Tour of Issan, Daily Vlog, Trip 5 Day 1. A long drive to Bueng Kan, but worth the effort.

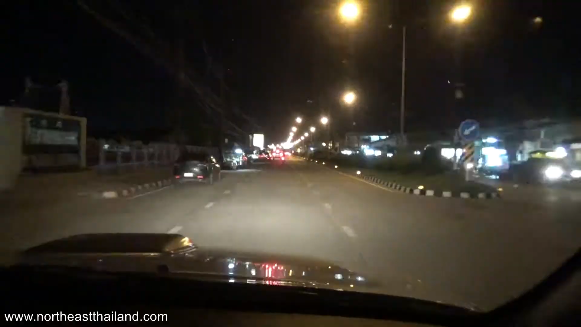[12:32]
There's lots of people selling fruit here. On the other side of the road, it's noodle soup stalls and things like that. Maybe I was thinking tomorrow night I'd do a tour of all these food carts. Most of them sell soup, but not all of them. I think that would be interesting. You never know what you're going to find in these food places.